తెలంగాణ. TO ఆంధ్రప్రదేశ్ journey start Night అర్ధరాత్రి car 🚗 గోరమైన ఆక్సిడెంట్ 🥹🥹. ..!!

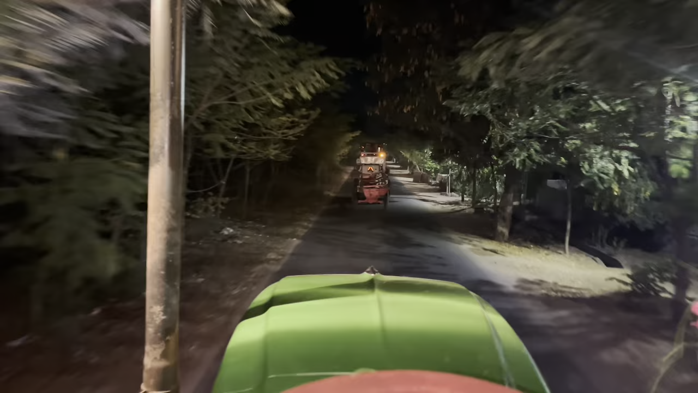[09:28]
అక్కడ ఎక్కువనైతే మనం ఎక్కడానికైతే మనం అయితే హైవే అయితే ఎక్కుతున్నాం.
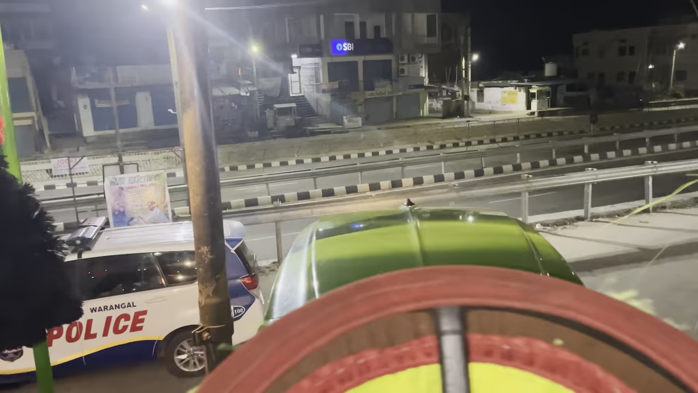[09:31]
ఇక్కడనైతే ఈ రింగ్ రోడ్ హైరా రోడ్ అన్నమాట.